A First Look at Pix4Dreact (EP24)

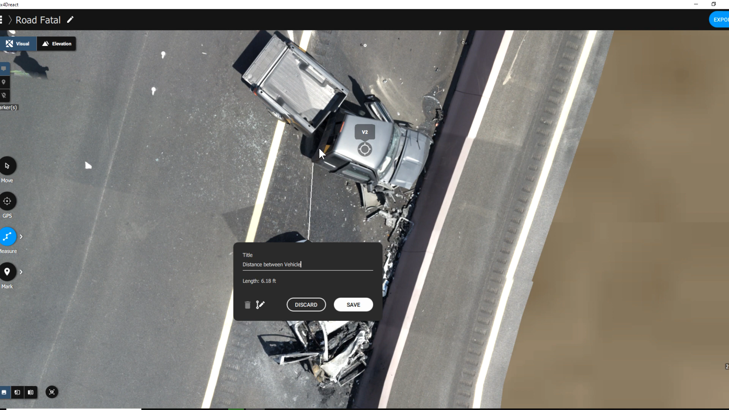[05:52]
like so so now we've got those markers in there we've got those pieces that are in there if we
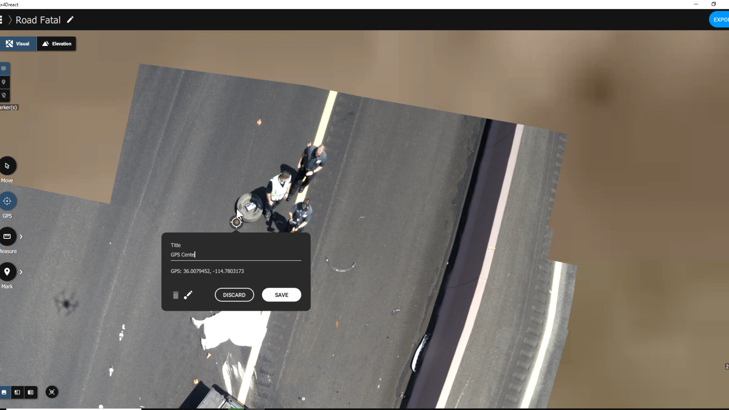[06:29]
save that so now we've got our scene we can start importing you know more and
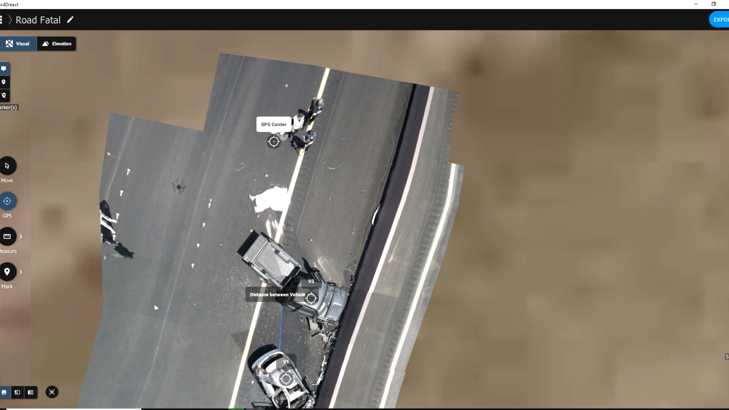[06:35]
more things into the scene as we wish and if we start getting a lot of
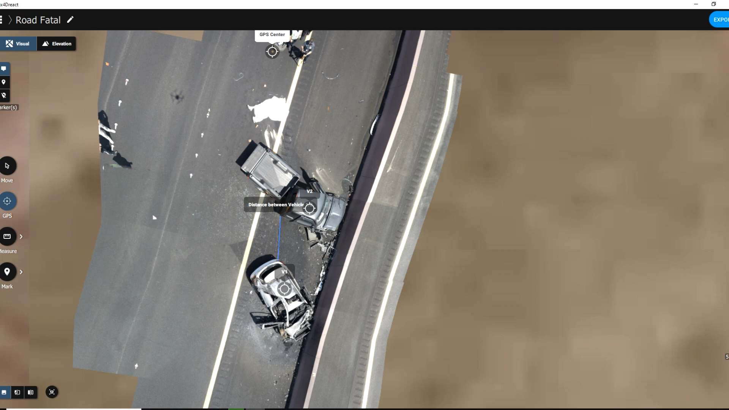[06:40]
data on the screen here it might be that we're going to want to turn that off so we can go up here and choose no markers and turns everything off or if
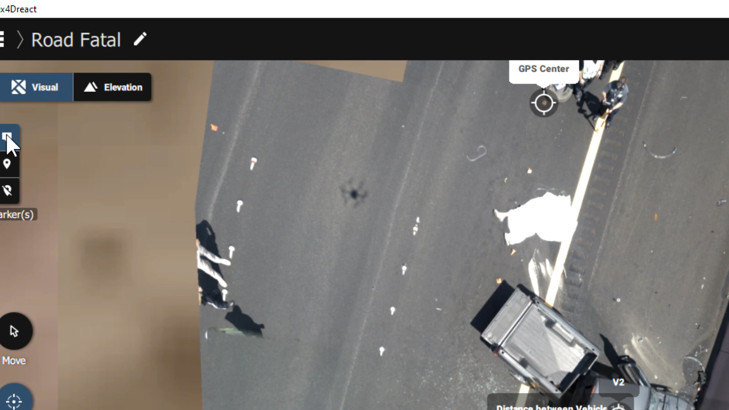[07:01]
and titles and also choose elevation here so this gives us an elevation map it's fairly rudimentary
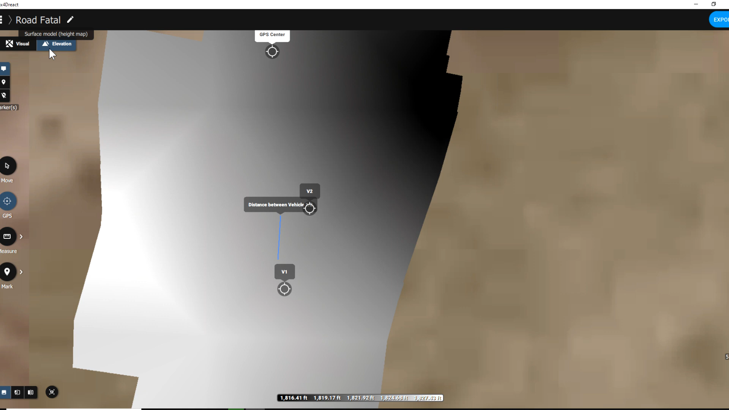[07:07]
but it certainly gives us an overall look of what's there we can split screen that
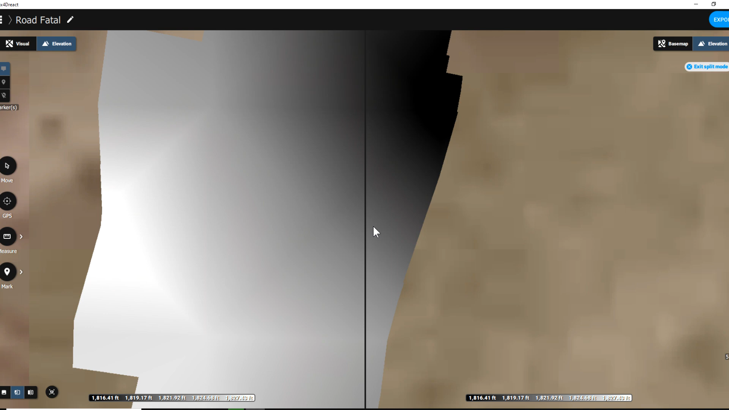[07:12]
and turn off the split screen or look at the elevation versus the actual scene itself and then last but not least go back to our full full view here additionally
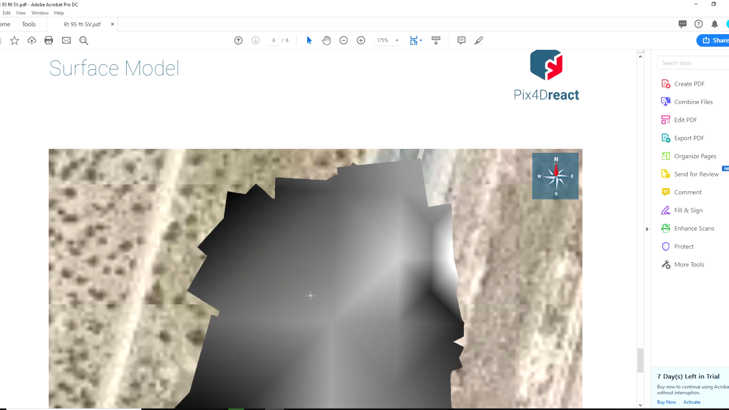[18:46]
and to zoom in of each what what each one of those two pieces are we scroll down and we get our our elevations as well so this should give you a pretty good idea of how react works we've got our pdf there that we can now ship off